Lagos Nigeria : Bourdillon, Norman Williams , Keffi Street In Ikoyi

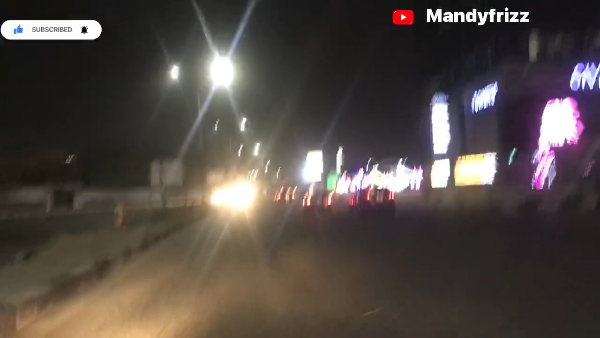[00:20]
However, due to the limited available land, many of these are vertical apartment buildings. Houses in Ikoyi are rare and they belong only to the ultra rich, like Mike Adenuga, Aliko Dangote, Folorisho Alakija, and many others.
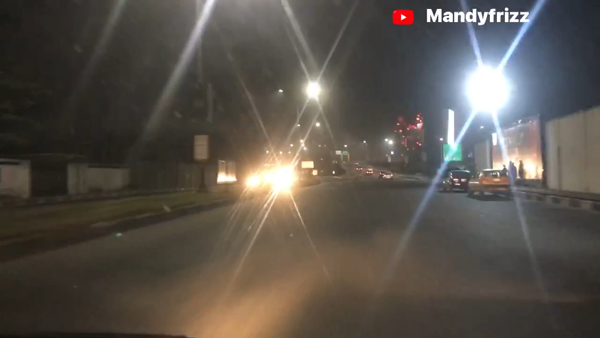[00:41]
So now that you know little about Ikoyi, let me take you around. I am sorry guys, this video is kind of blur because of the weather. It is dry and dusty. So please consider with me while I take you around. Thank you.
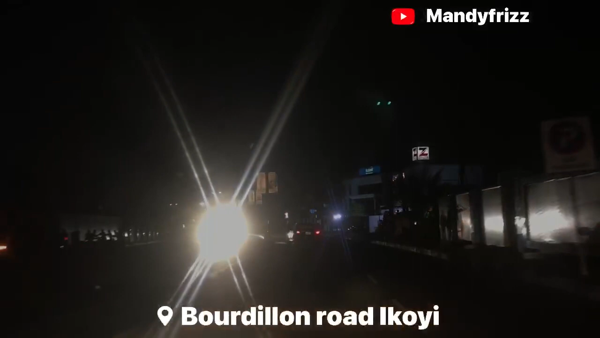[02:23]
Bourdillon is the residential hub of residential Nigerians.
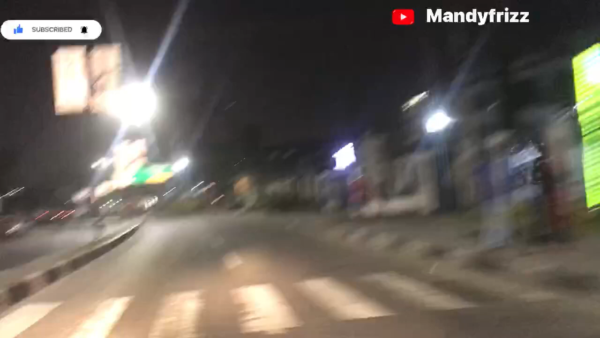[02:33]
Bola Ahmed Tinubu, a renowned politician in Nigeria, lives here. Most residents here are senior government officials, politicians, business moguls, and entrepreneurs.